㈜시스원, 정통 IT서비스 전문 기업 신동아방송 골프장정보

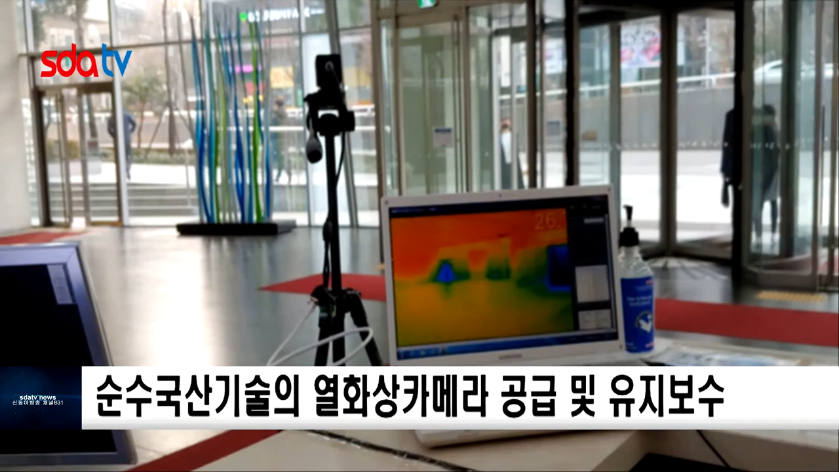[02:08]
특히 반응 속도가 빨라 현장에서 실시간으로 인차
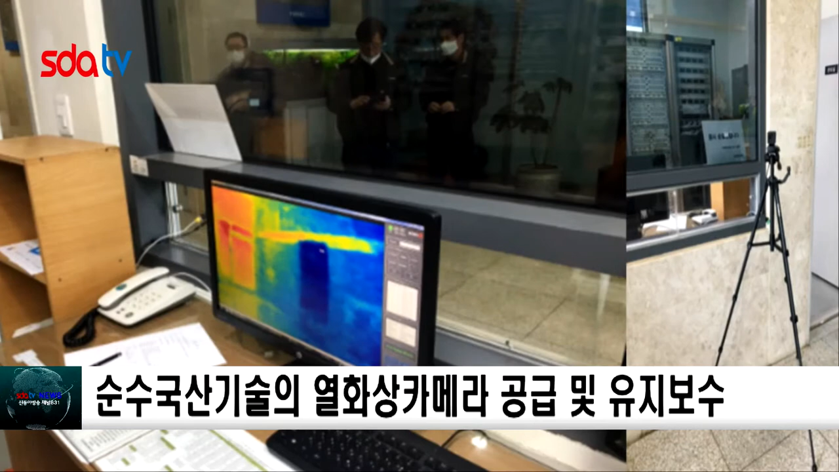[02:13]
발열 온도를 측정할 수 있어 동시에 여러 명의 온도 측정이 가능합니다.